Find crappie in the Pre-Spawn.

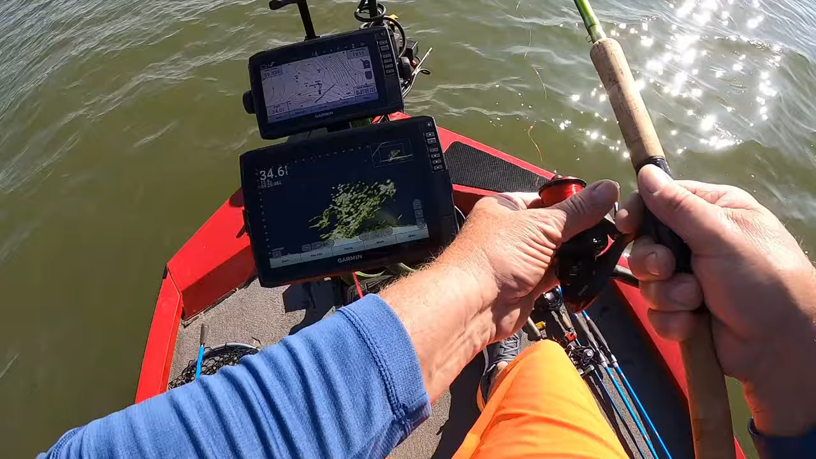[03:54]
And we are working on them. All right. Got a mess of crappie. And we're catching them. Uh-huh. Come on down there, buddy. Go down there to them. Okay, go get them, boys. I see you running over to him. Grab him. Grab him. I want to hear it. Ah.
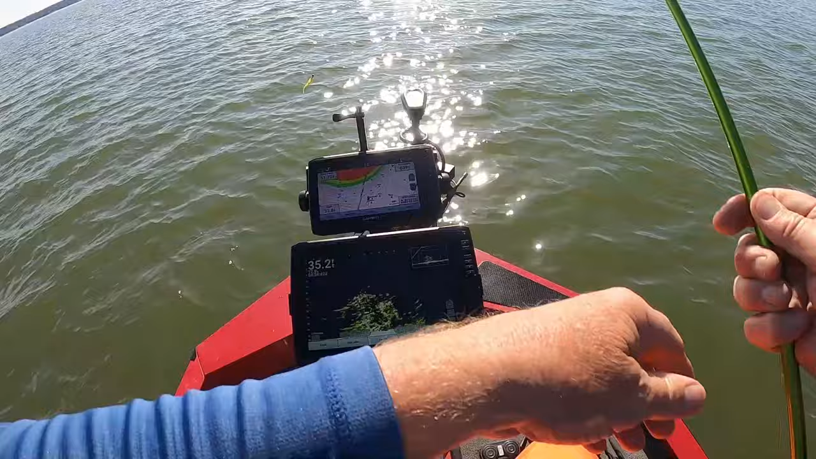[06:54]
Yeah, go down there and tell your buddies. I want to get a few more of you. There you go. Here you go. Oh, come on. You got, oh, you had it. You had it. You had it in your mouth. Come on now. I saw you go straight up to it and grab it.